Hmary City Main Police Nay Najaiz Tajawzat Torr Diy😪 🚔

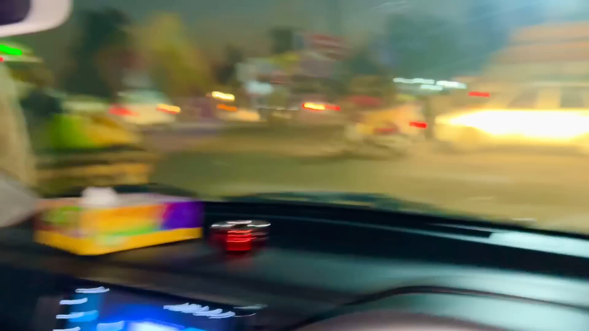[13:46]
ਦੇਖੋ ਮਹਿਰਾਨ ਵੈਂਦੀ ਪਏ ਮਹਿਰਾਨ ਕਾਰ ਸੱਜੀ ਵੈਂਦੀ ਦੂਲੇ ਵਾਲੀ ਕਾਰ ਹੈ ਭਾਈ 5,000 ਆਏ ਹੋਏ ਇਹੀ